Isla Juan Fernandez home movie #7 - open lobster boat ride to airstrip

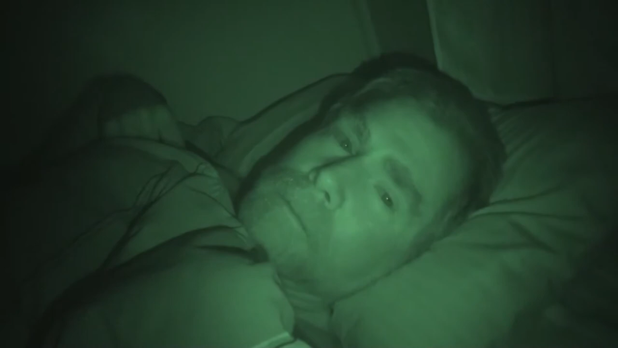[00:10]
Yet another night suffering with the mosquitos in this room. I've killed two already but I suspect there's more. Then there's the constant barking of the dogs and distance. This bed is comfortable but every time I go to sleep the whine of the mosquito in my ear wakes me up.
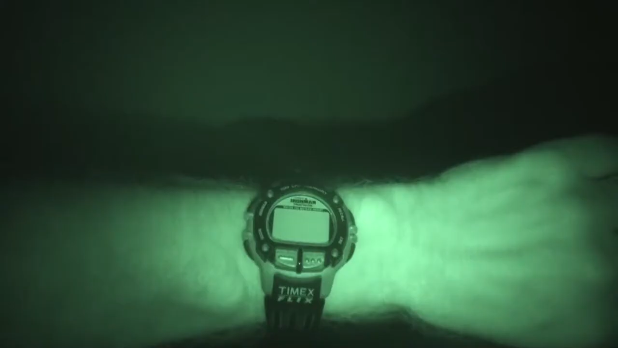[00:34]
It's about 2am. Invariably just when you start getting to sleep.